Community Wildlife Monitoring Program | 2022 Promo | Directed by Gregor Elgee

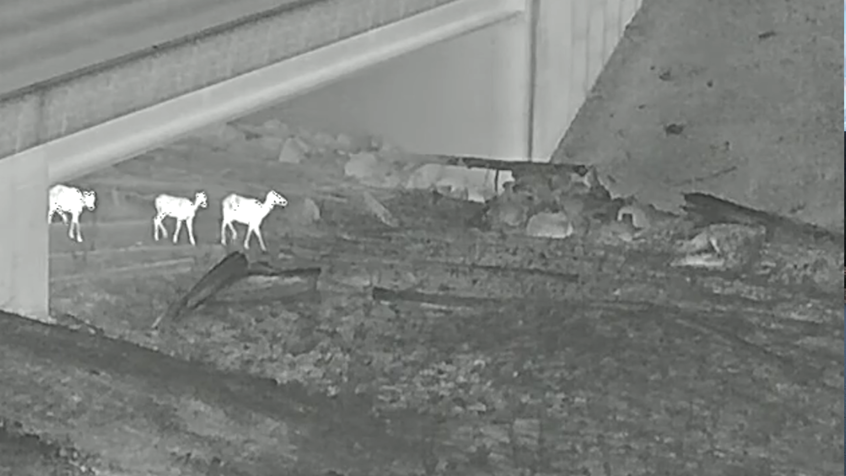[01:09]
This is a risk for them navigating through their habitat and you're seeing